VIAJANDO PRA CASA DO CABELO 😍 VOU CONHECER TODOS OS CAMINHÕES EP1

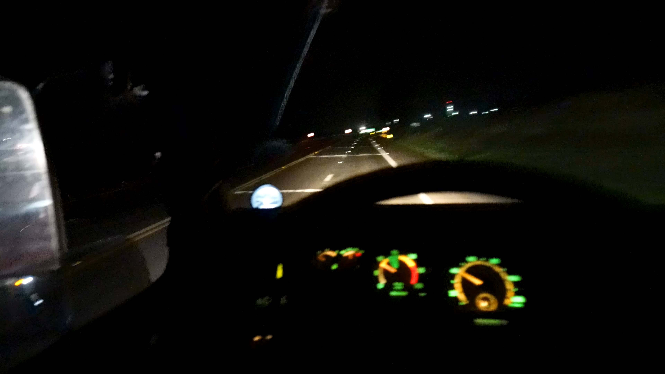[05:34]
Vamos dar. Vocês, nós tá em 9 caminhão agora. Pra quem saiu no devagarzinho, sozinho, nós tá em 9 agora.
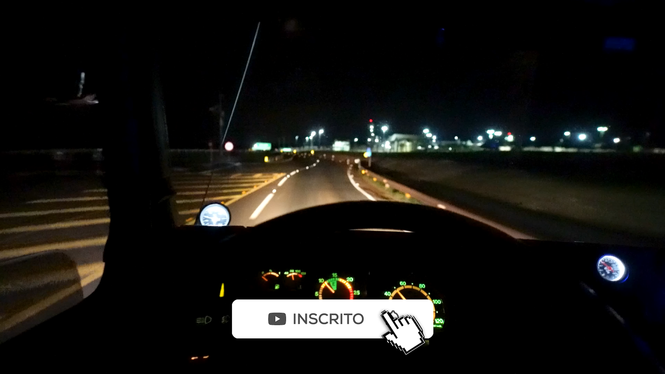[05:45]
Nós tá num monte. Um monte de rapaziada saindo de Londrina na mesma hora.
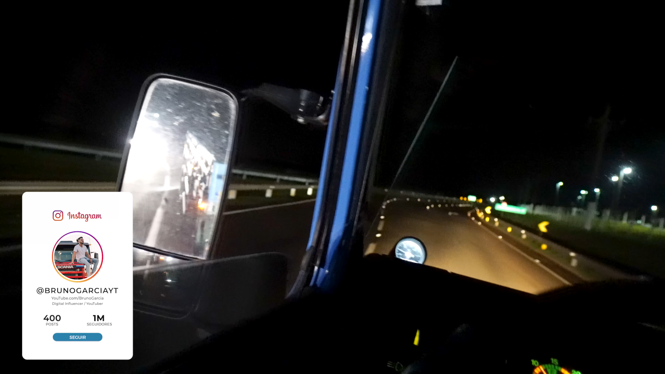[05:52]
Nós tá num comboio ali pra trás, estão tudo carregados, acabei passando a subida.
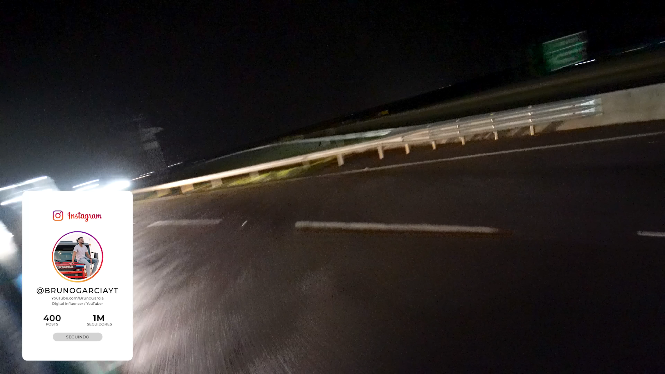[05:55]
Ali, ó. Ali a fila.
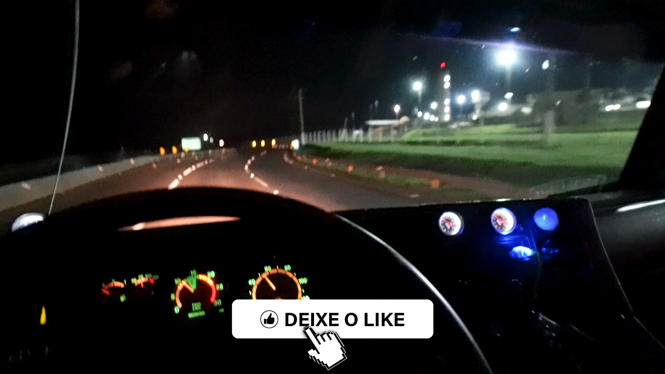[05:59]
É que vocês não vão ver porque o farol fica forte, né? A câmera pega só a luz. Vou deixar os meninos passar aqui, ó. Ah, esse contorno do Brasil aqui foi muito mal feito. Você tá doido. Dá sinal pra eles passar aqui. Vou passar, gente. Vou passar que eu tô sem pressa. Tô sem pressa.
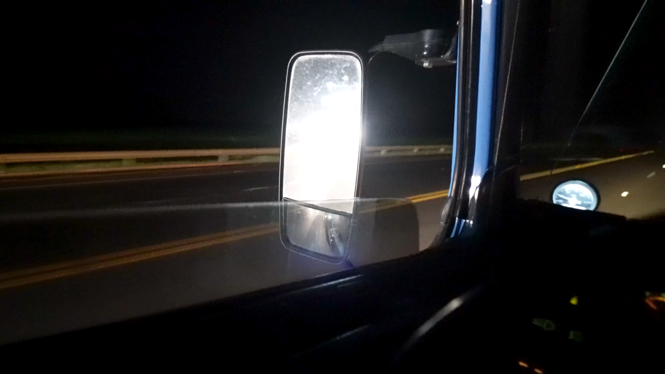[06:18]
Vou passar. Aí, ó. Lá vem eles. Lá vem eles. E lá vem o primeiro.
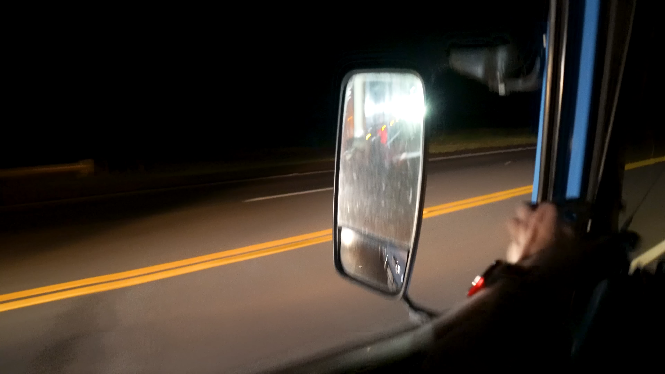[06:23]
Vai ter uns mais pra trás um pouco. Aí, ó.
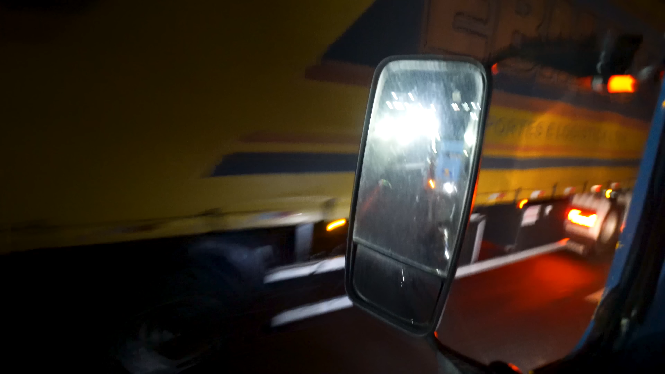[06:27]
Ó a fila, ó.
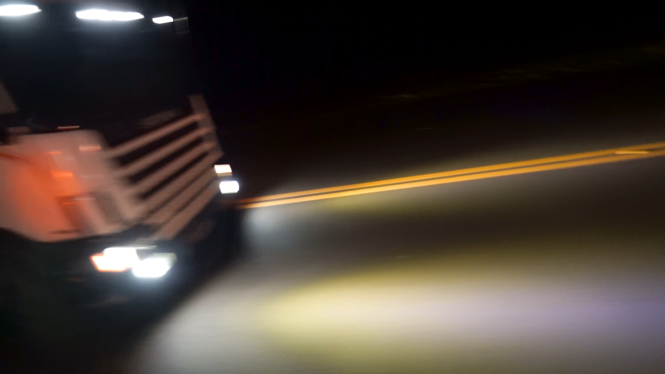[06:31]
Você tá doido? Volta ali.
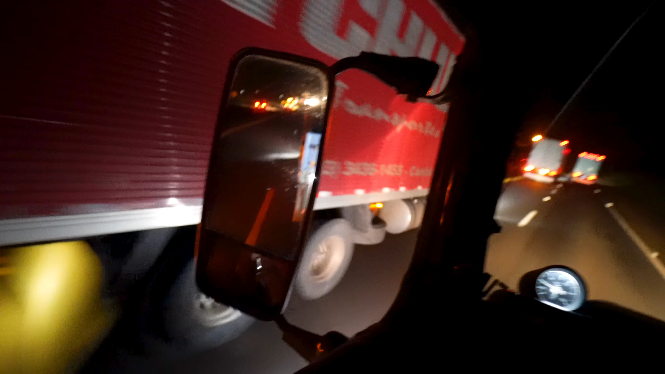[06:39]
Mais um! Ó! Você tá maluco? Tem mais um monte lá pra trás! Mas tá num bonde aqui gigante, pesado! Vocês não estão entendendo! Você tá maluco, motorista! É massa, rapaziada! Juntar no bonde assim, ó! Tem mais um monte aqui lá atrás! É que agora o rádio deu uma parada, mas o rádio tá um balai da porra! Ah, que tô travando o fone!
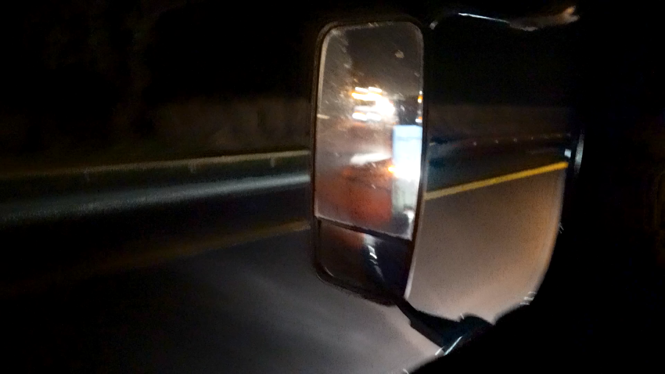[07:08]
Nossa, vambora. Aí, ó.
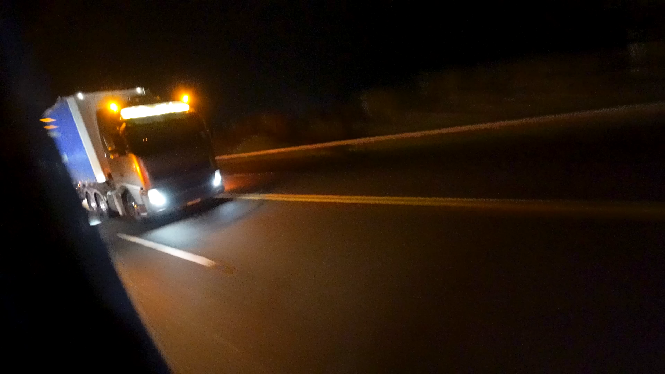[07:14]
Olha os outros. Ó. Olha o quinhentão. Aí, mais um, ó. Você tá dando, motorista. Hoje o comboio tá daqueles.
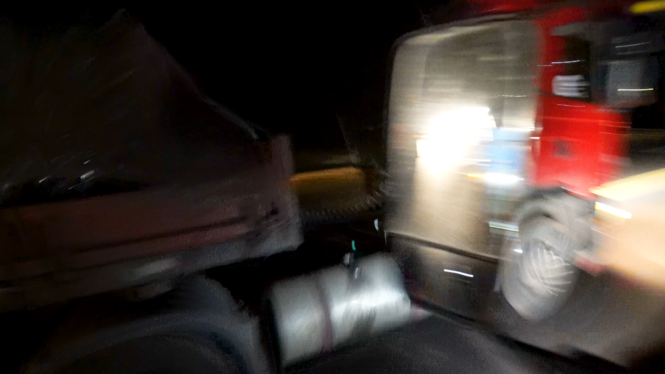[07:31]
Você tá dando. E vai a nós. Gente, tá correndo aqui. Nossa senhora, tem mais um monte pra trás, galera. Não, não. Achei que show esse carro aí, velho. Não, tem que tirar uma alfina no caminhão, velho. Ô, satisfação aí, meu jovem. Satisfação toda minha aí, tá bom? Que massa, velho. Tô gravando aqui a rapaziada passando aqui. O bonde tá formado, você tá doido.
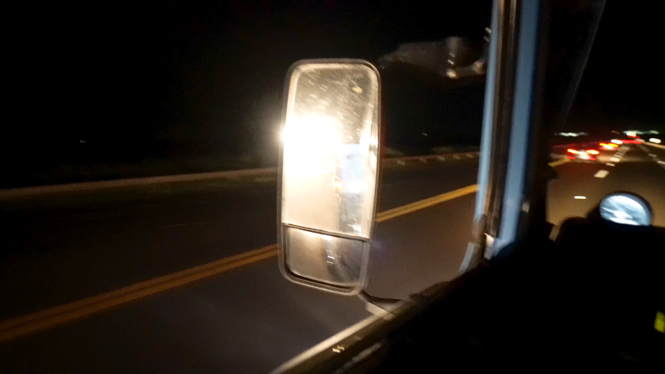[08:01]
Formação de quadrilha isso aí, ó. É, positivo. Aí, mais um aí, ó. Até agora, hein, com esse bando aí, cagado do prato, eu. Ah, positivo. Positivo, eu vi aqui. Vambora. Tem mais alguém pra trás? Acho que tem mais umzinho pra trás aí, né? Eu tô aqui, o Marcelo da Brasa, tá logo aí na sequência aqui aí no baú e o Gordinho tá aí dentro. O Gordinho já ficou bem pra trás lá, né? Que ele foi ver lá, estourou o pneu do cara lá. Pegou na frente, ele ficou bem pra trás.
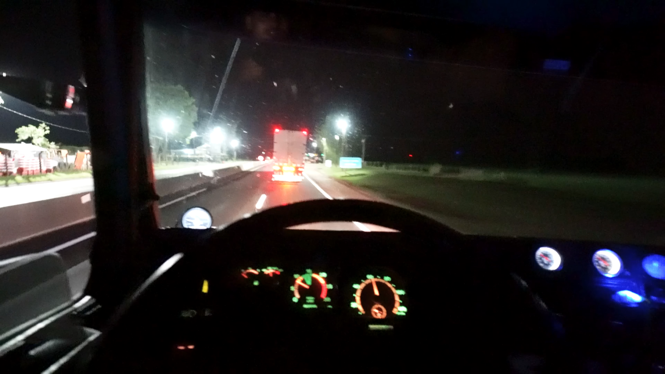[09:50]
Vamos dali. Bota aí, sorrinho, vai limpar a bacia também, colocar um sem litrinho, senão chega. Vai, tá boa, chegando, tá bom. Ô, o Peremira, ó, pronto, aí. Que caramba! Tá bom que a filmagem vai a porca pra ver, tá ligado aí que não vai atender não. Você tá doido.
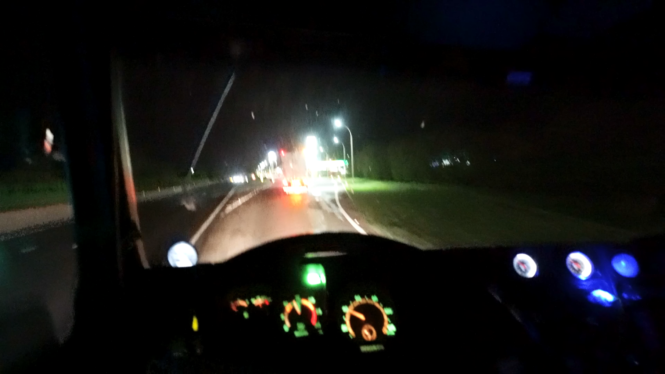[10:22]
Chegamos aí no Paloma, pesado. Ele veio no respawn, já tô aí, ó. Vou encostar ali. Deu boa.